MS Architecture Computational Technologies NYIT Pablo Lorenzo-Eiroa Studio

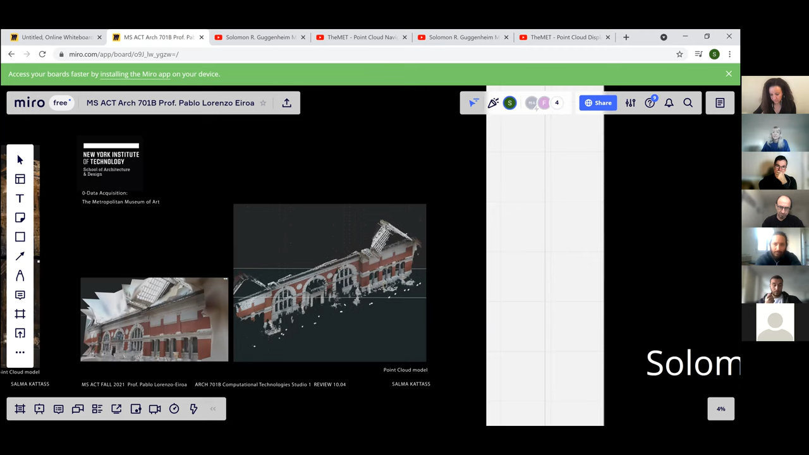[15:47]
to create a point cloud of both museums.
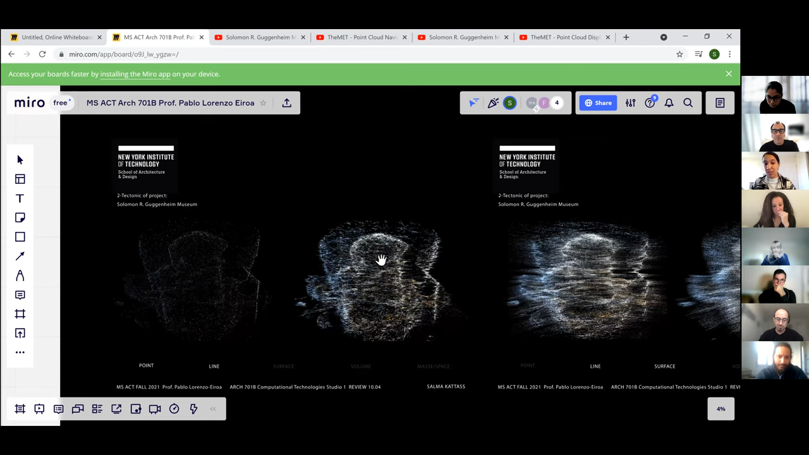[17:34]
So we have these different representations of the building where we see both spirals that are constructing the space of the Guggenheim.
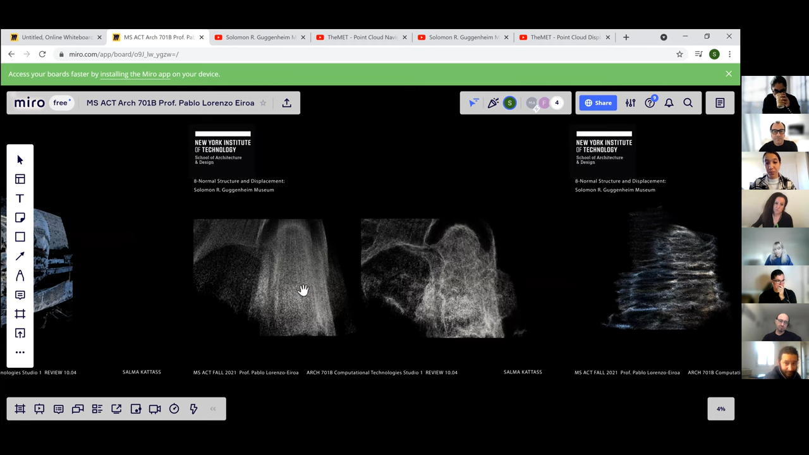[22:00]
And applying multiple forces on the point cloud so that create not only one spiral, but multiple spirals inside of the Guggenheim.
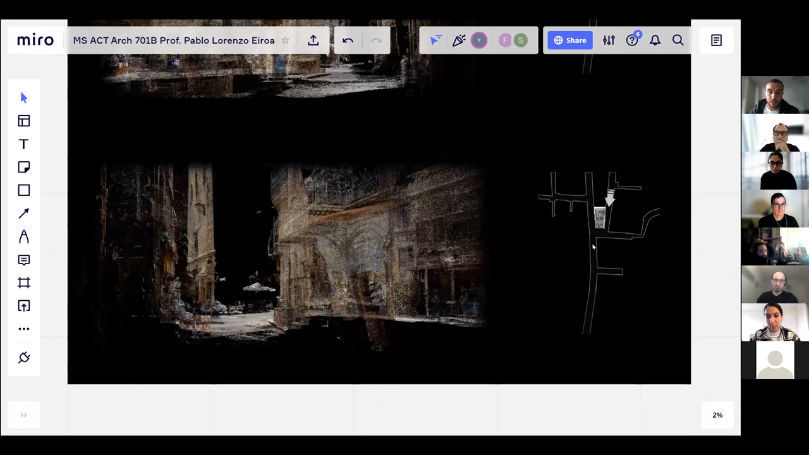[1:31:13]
Because you don't really realize that the street is diverging unless you come facing it forward. Looks like one continuous street doesn't really put any emphasis on the Sabil itself. Then I tried to show some possibility of the point cloud representation. Like this is on the inside of the Sabil, like in between of the walls. So you would never be able to see something like that without having a point cloud.
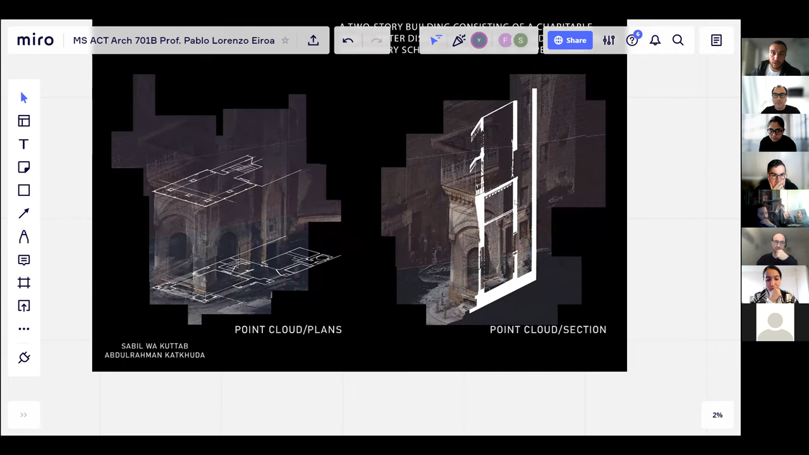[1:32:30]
this part, the upper part is the library school, and the lower part is the lower floor, is the water fountain or water dispensary.
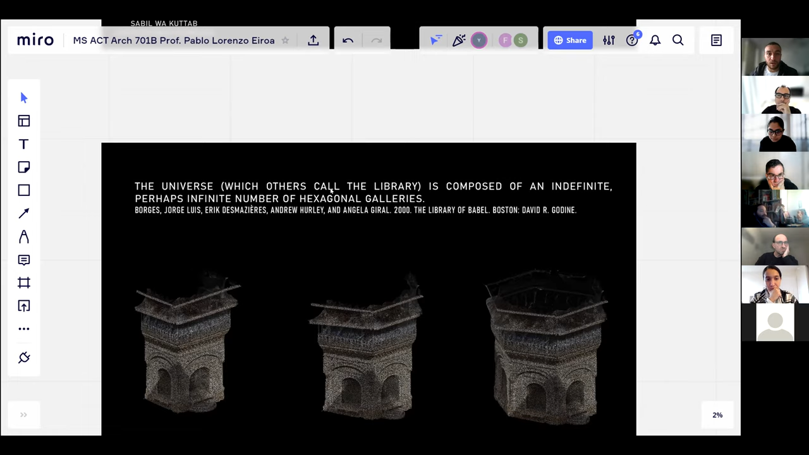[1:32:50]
is composed of an indefinite, perhaps infinite number of hexagonal galleries. So I started actually doing intuitive deformations and transformations to the Sabil, to the tower,
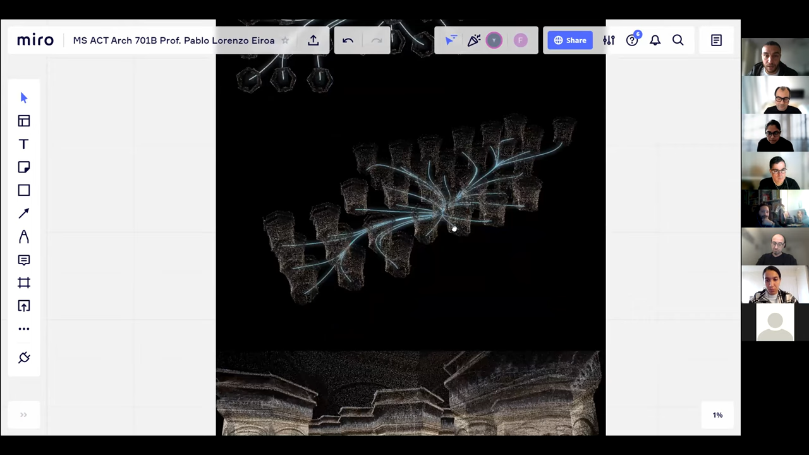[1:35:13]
I started the distribution of the towers along the nodes of the water simulation.
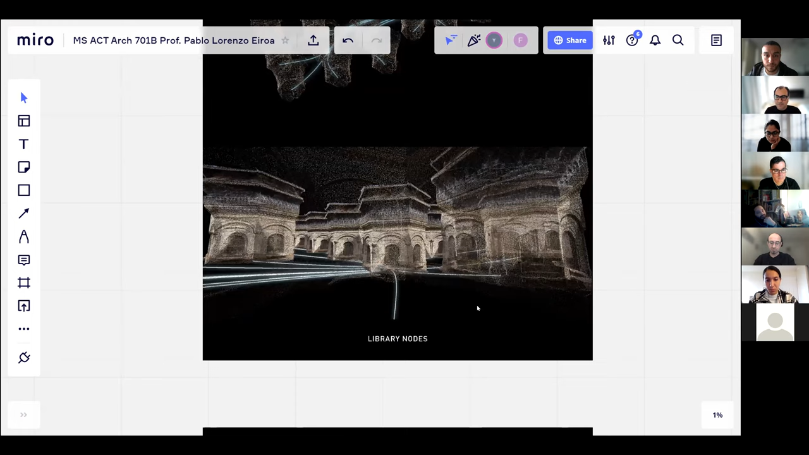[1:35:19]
And then I started thinking that it doesn't really make sense that all the towers are going to be the same.